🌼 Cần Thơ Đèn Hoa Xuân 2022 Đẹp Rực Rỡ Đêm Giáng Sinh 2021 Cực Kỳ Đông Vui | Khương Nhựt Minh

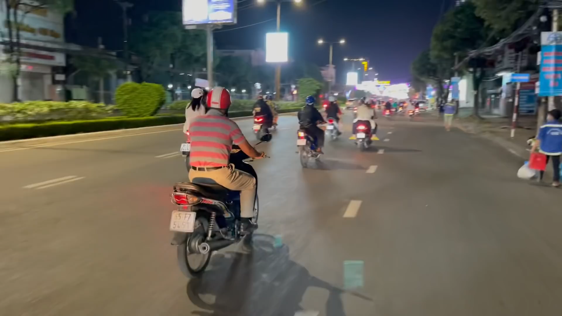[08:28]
ở thành phố Cần Thơ đông gấp rất là nhiều lần so với ở tại thành phố Vĩnh Long của mình. Chỗ này là chỗ cây thông Noel, chỗ Vinh cơm nè cả nhà. Có thể nói là các bạn trẻ tập trung ở đây đó cả nhà, chính đường luôn.
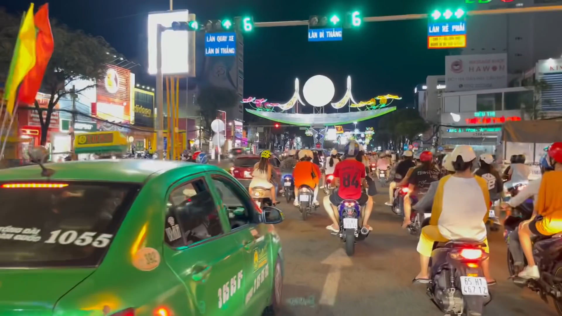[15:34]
Đây chúng ta thấy được một cái hình cái trống đồng này cả nhà, với cái mừng năm mới là 2022.
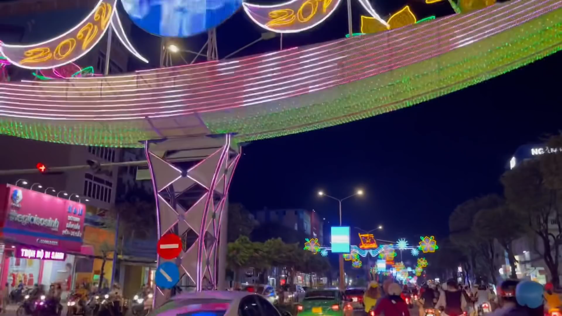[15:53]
Đây là xuân Nhâm Dần nè cả nhà. cả nhà có thể thấy là đèn hoa nghệ thuật mà đón xuân mới của thành phố Cần Thơ như thế nào, rất là đẹp đúng không cả nhà?
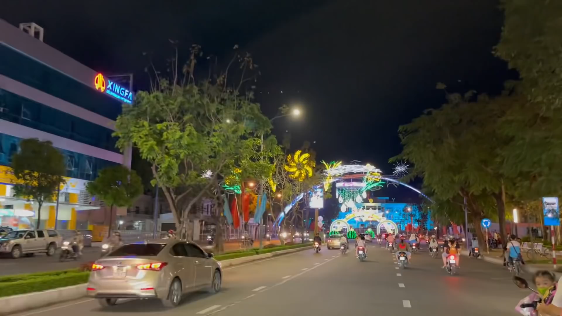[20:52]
Chúng ta đã đi tới cuối đường 30 tháng 4 rồi nè cả nhà. Mà tới cuối đường này thì chúng ta sẽ thấy những cái giọt nước đó cả nhà.
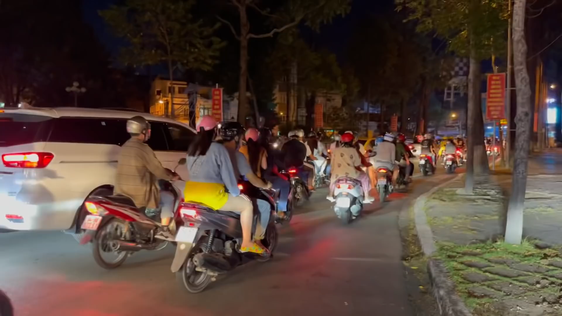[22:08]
bây giờ chúng ta sẽ đi tới khu vực vui chơi của những người dân tại thành phố Cần Thơ nha cả nhà, để tìm kiếm những hoàn cảnh khó khăn. Đó, thì chúng ta sẽ ra tới khu vực công viên sông Hậu. Thì nó là khu vực bãi cát đó cả nhà, ở tại thành phố Cần Thơ. Phải nói là mình muốn quay phía sau cho cả nhà, chia sẻ với cả nhà lắm, mà thực sự bây giờ số lượng người quá đông á, chạy là dít như vậy không.
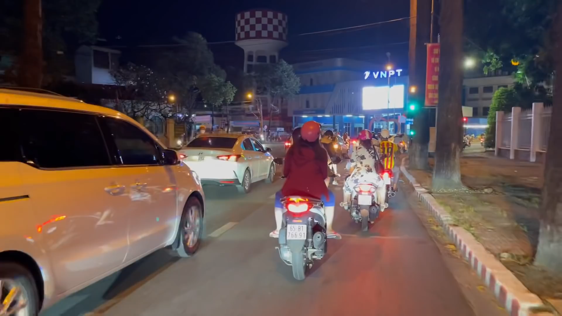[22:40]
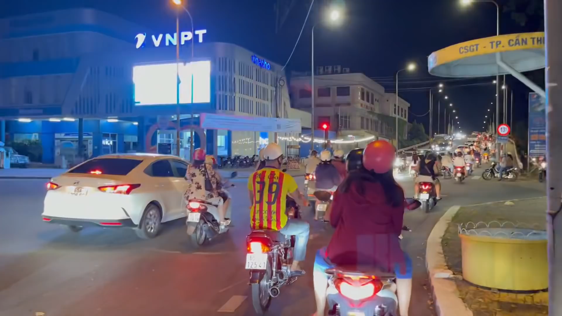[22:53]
Giao thông thì giờ phải giữ trật tự như vậy nè cả nhà, để đưa lượng
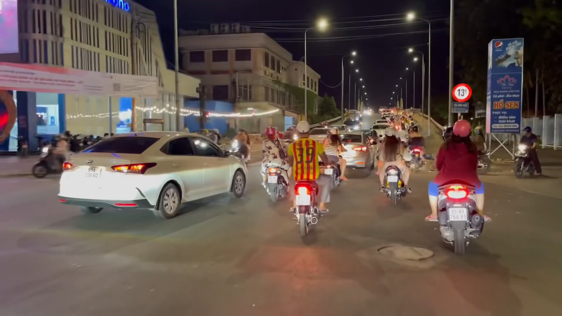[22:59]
khách mà qua cầu Ninh Kiều không có quẹo qua bên đường đường mà đó là đường gì quên cái tiêu rồi.
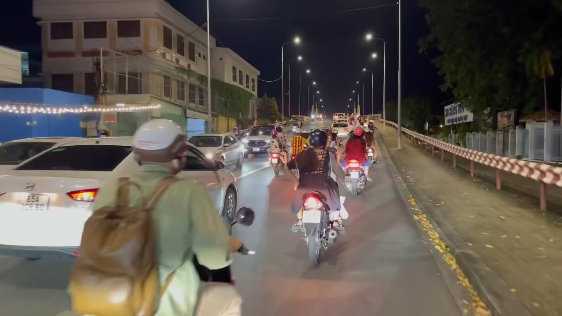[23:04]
Ồ, một chiếc xe du lịch gắn hai cái sừng.
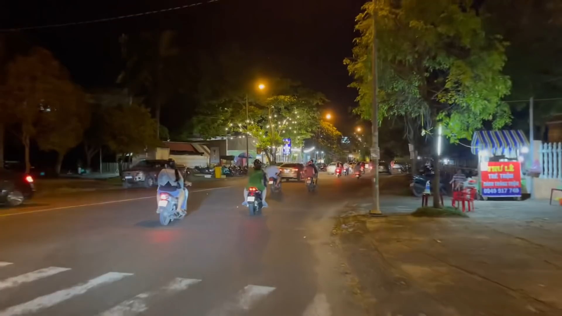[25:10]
Có một cái không khí là nó vui tươi lắm cả nhà.
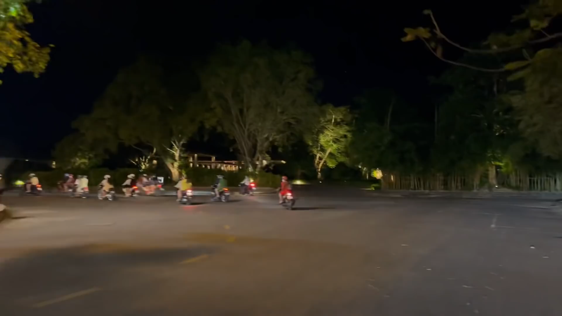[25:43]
Thì công viên sông Hậu là một trong những nơi mà tập trung vui chơi á, của bà con người dân thành phố Cần Thơ đó cả nhà, vào mỗi buổi tối,
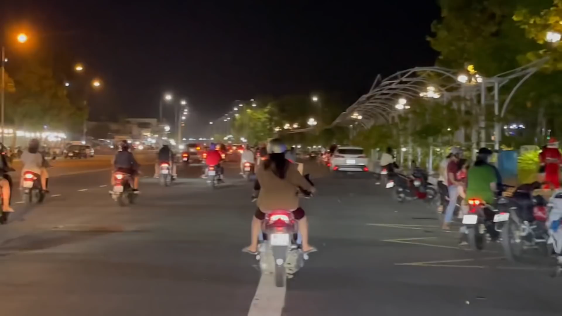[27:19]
Mình sẽ đi hết một vòng ha, rồi sau đó là mình sẽ quay trở lại để mình tìm một cái chỗ di xe để cùng mời cả nhà ha đi tham quan công viên sông Hậu nha.
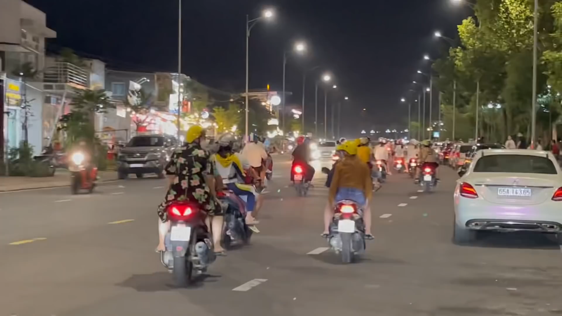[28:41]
Khu vực này thì bà con Cần Thơ nè cả nhà ngồi nghỉ ngơi với vui chơi ăn uống đông hơn. Thì khu vực này đèn sáng hơn khu vực bên kia, nhưng mà bên kia thì có những cái tiểu cảnh á, những cái đèn nhiều màu sắc.
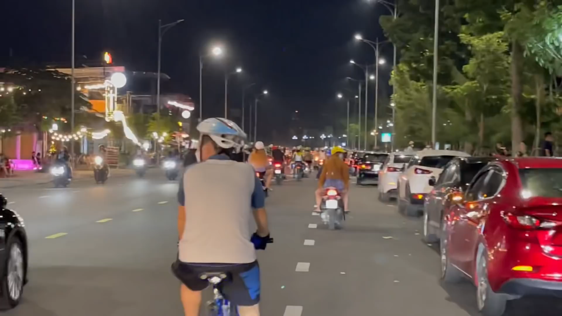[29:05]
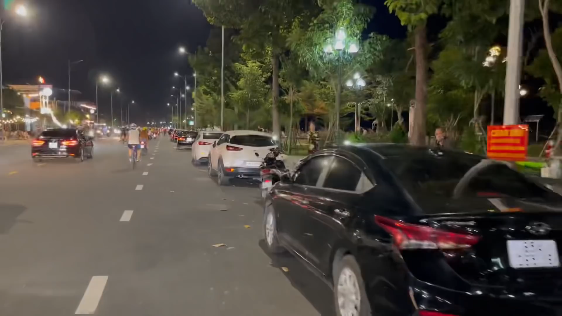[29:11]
Này thì những chiếc xe du lịch 4 chỗ đậu rất là nhiều luôn cả nhà.
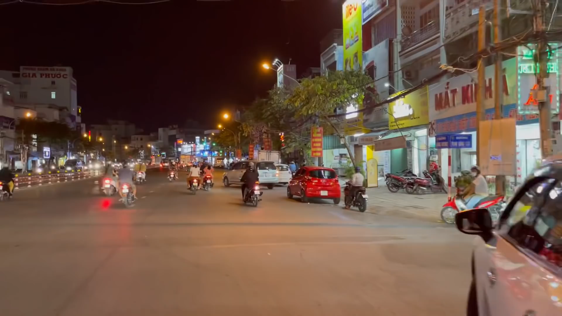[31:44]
Còn đây là đường Hùng Vương nha cả nhà, quận Ninh Kiều. Mình sẽ quẹo qua lộ. Mình đi ra bên công viên sông Hậu. Giá thị là
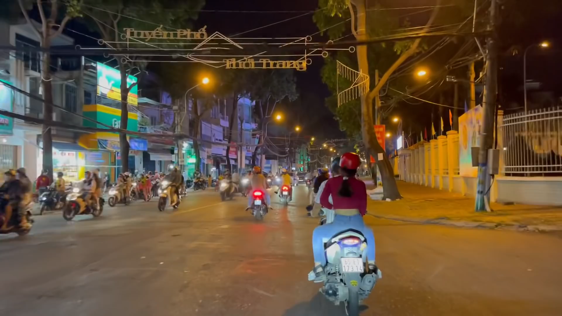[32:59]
Thời điểm này có thể nói là thời điểm giờ vàng đó cả nhà, của người dân ở thành phố Cần Thơ mà đi chơi trong đêm Giáng sinh ngày hôm nay.